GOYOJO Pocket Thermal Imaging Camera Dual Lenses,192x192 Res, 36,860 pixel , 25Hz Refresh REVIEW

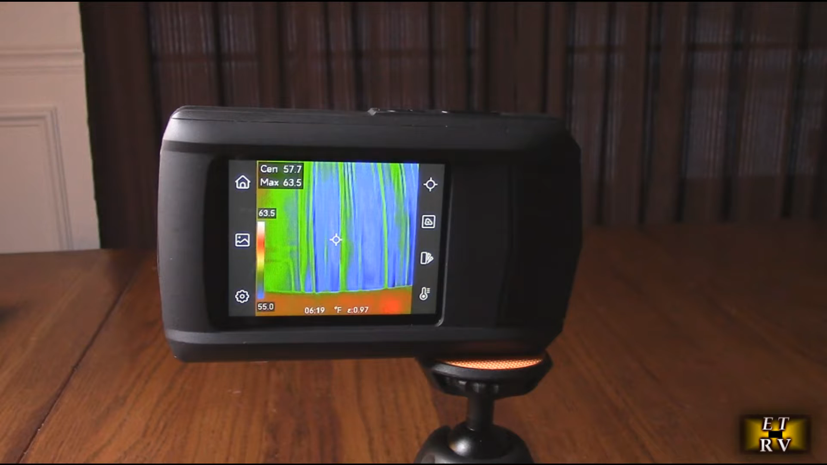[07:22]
On screen: spot 57.7°F, max 63.5°F, scale bottom 55.0°F
losses but keeps the whole unit stable okay so here I've got it on a tripod and I'm going to be showing the screen settings on here so right now
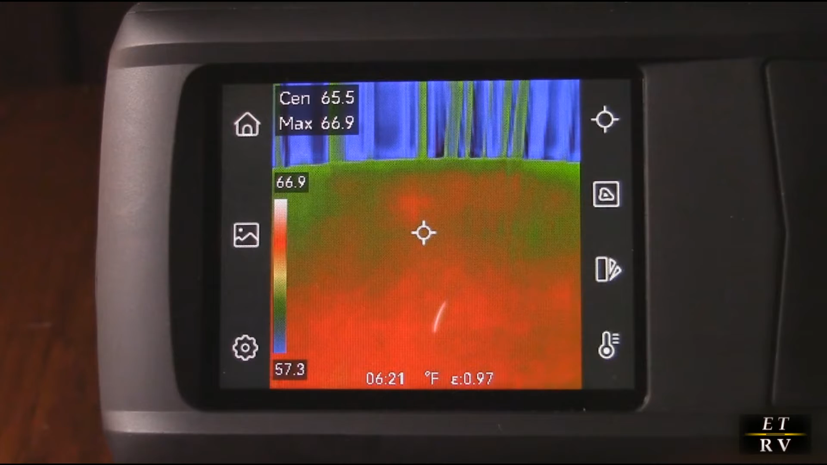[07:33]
On screen: spot 65.5°F, max 66.9°F, scale top 66.9°F, scale bottom 57.3°F
it's in the infrared mode as you can see with my hand right there and it's
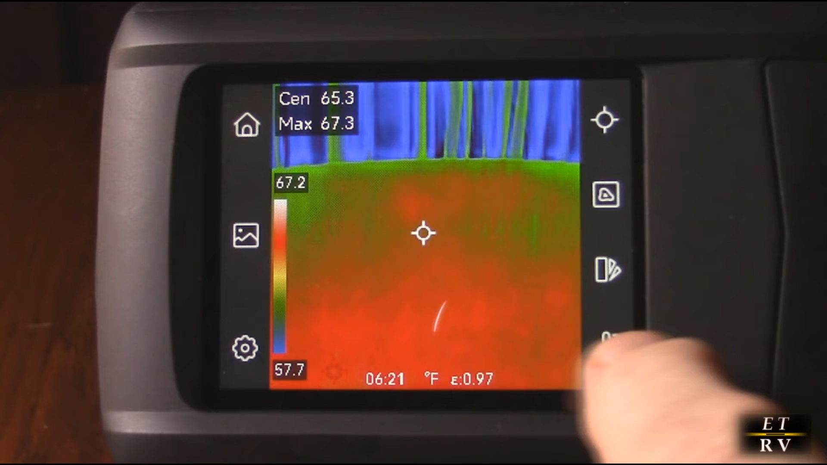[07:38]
On screen: spot 65.3°F, max 67.3°F, scale top 67.2°F, scale bottom 57.7°F
in the automatic mode you see the word auto right there that means it's going to automatically adjust
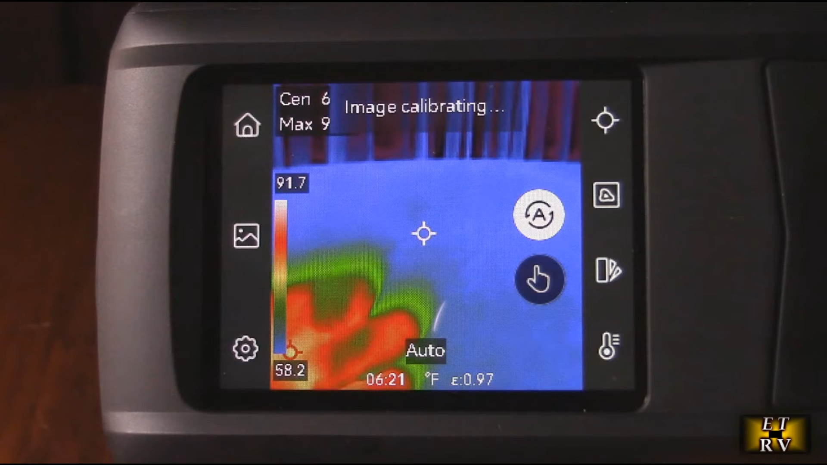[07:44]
and do calibration if you hit the manual mode there now you
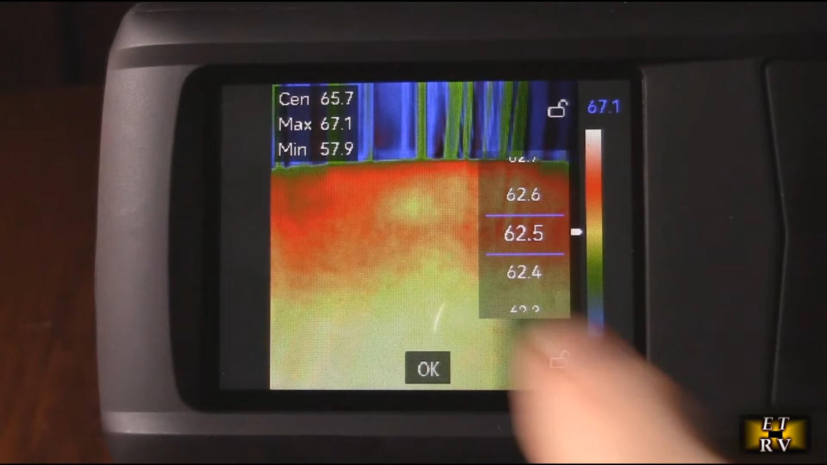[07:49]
can manually go through and you could change the center point you can make it colder or
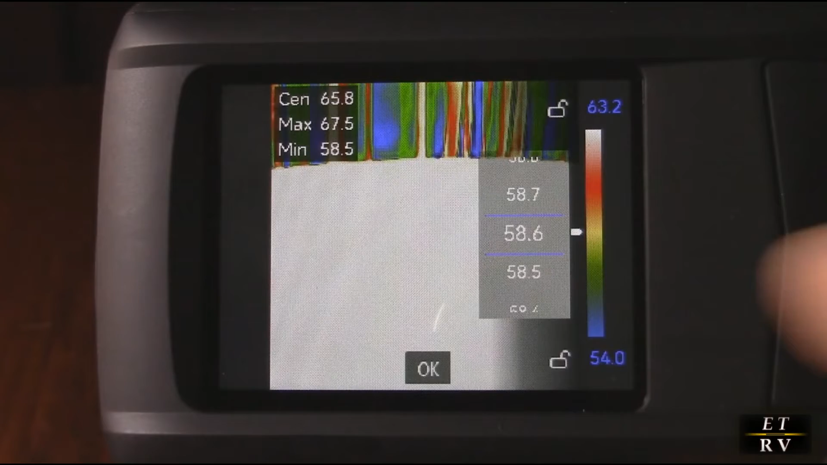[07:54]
hotter depending on what you're measuring you hit the okay button there so
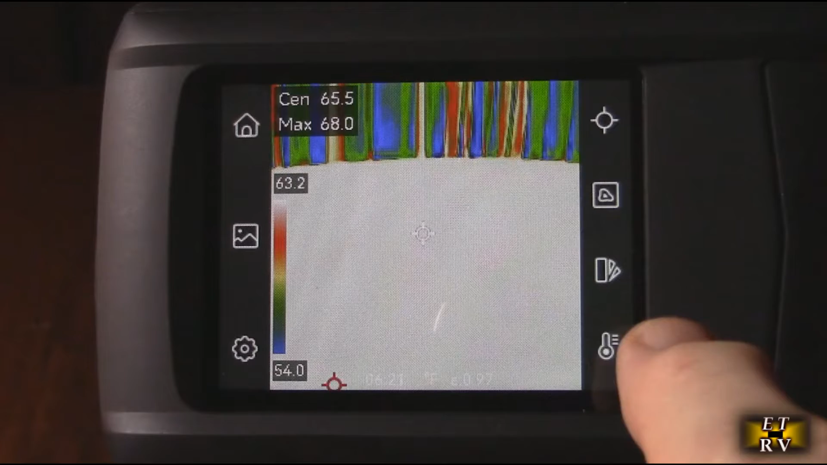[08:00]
On screen: max 68.0°F, scale top 63.2°F, scale bottom 54.0°F
I like to use the automatic because it allows it to self-adjust itself essentially automatic back right there now
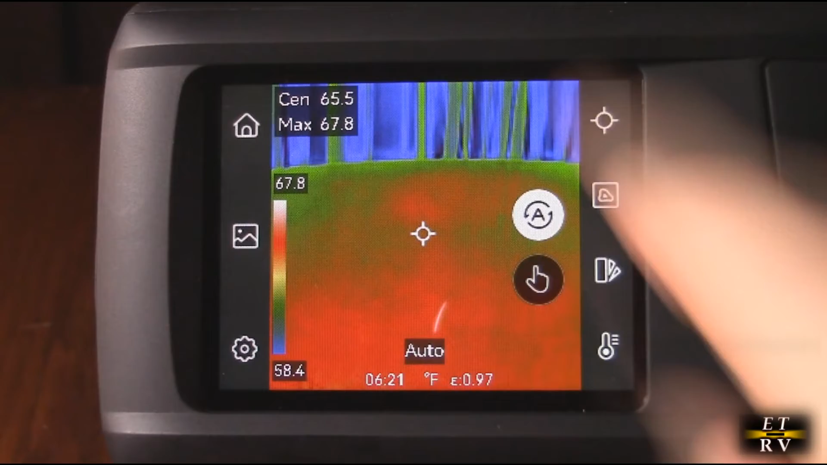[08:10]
On screen: max 67.8°F, scale top 67.8°F, scale bottom 58.4°F
the display right now is a color display if you want to change the display right here you go right
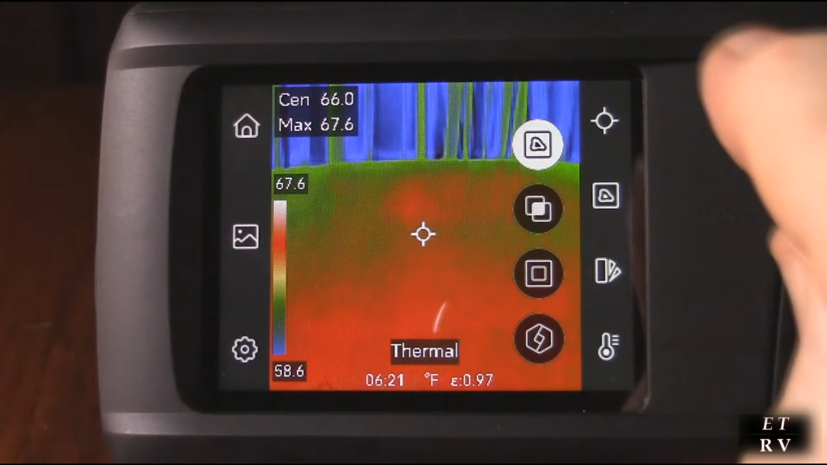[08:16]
On screen: spot 66.0°F, max 67.6°F, scale top 67.6°F, scale bottom 58.6°F
here and you have the mode right there which is thermal which is what it's on this mode
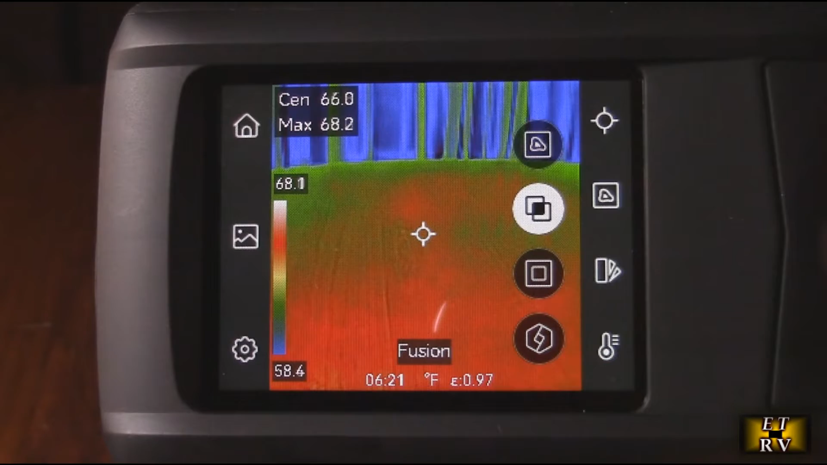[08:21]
On screen: spot 66.0°F, max 68.2°F, scale top 68.1°F, scale bottom 58.4°F
here is called fusion which is a different you can see it's got dual images overlaid
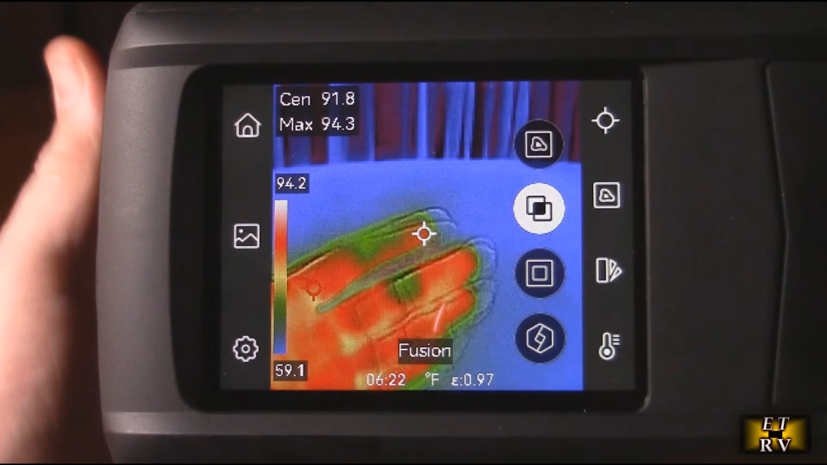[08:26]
On screen: max 94.3°F, scale top 94.2°F, scale bottom 59.1°F
you can kind of see the thermal images and on the line a little bit unique then
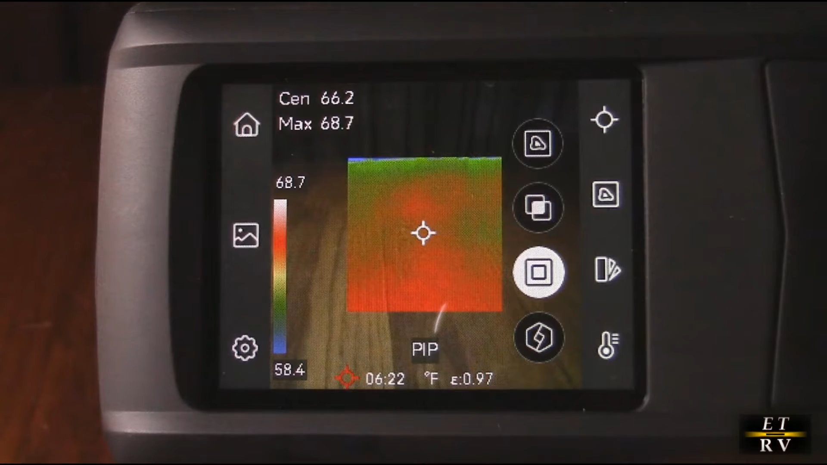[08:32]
On screen: spot 66.2°F, max 68.7°F, scale top 68.7°F, scale bottom 58.4°F
you have this picture in picture mode which could be useful for some applications and
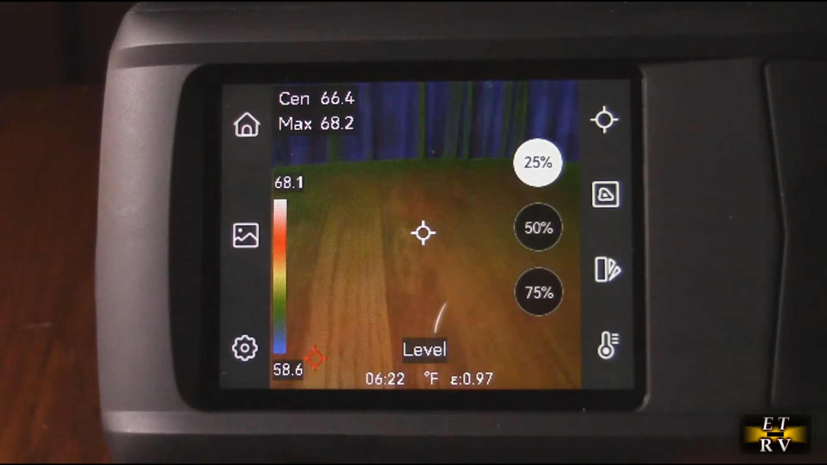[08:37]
On screen: max 68.2°F, scale top 68.1°F, scale bottom 58.6°F
then you have a level adjustment mode you can see right here it's actually combining
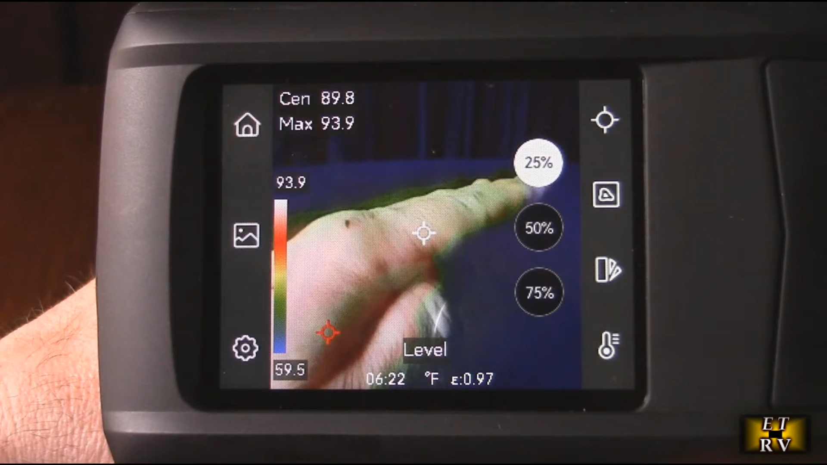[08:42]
On screen: max 93.9°F, scale top 93.9°F, scale bottom 59.5°F
the regular camera and you have adjustment of the sensitivity on there combining
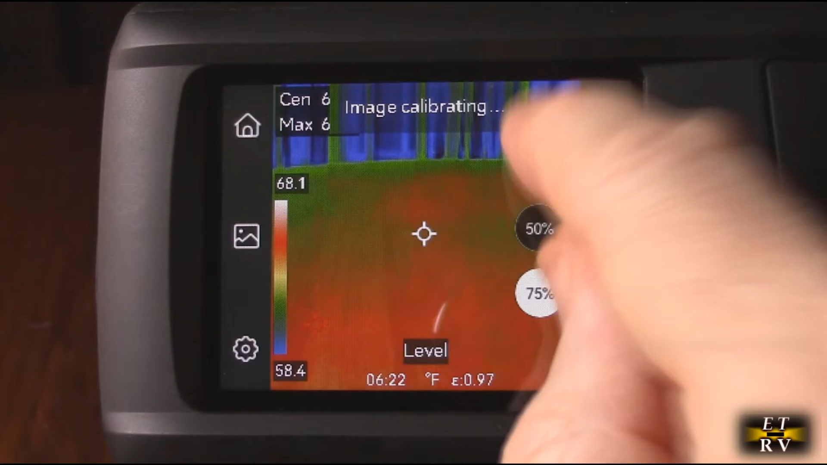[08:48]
the two regular camera with the thermal camera then you go back right like this and you can
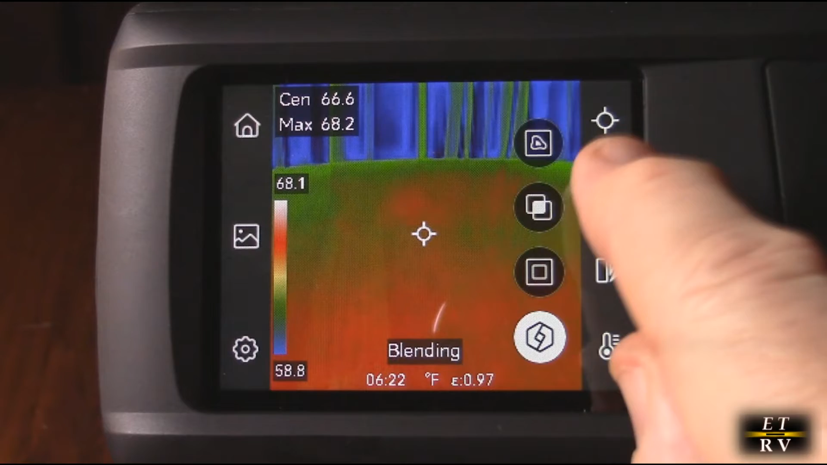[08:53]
On screen: max 68.2°F, scale top 68.1°F, scale bottom 58.8°F
go back to the thermal camera display now on that thermal camera you have a choice
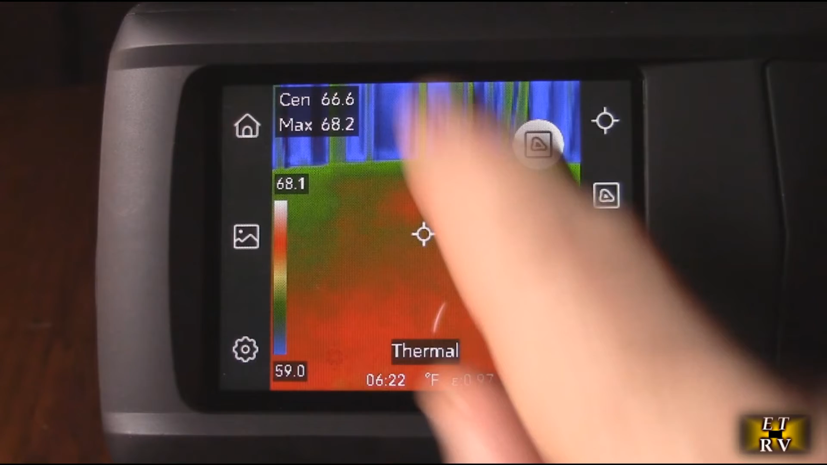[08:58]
On screen: spot 66.6°F, max 68.2°F, scale top 68.1°F, scale bottom 59.0°F
of what the display is going to look like let's hit this button right here that turns it off
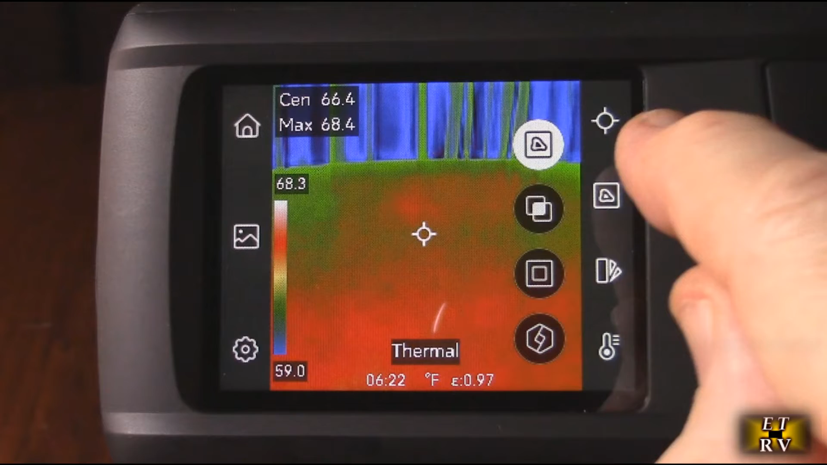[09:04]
On screen: max 68.4°F, scale top 68.3°F, scale bottom 59.0°F
let's see so you hit that button there and now you have different modes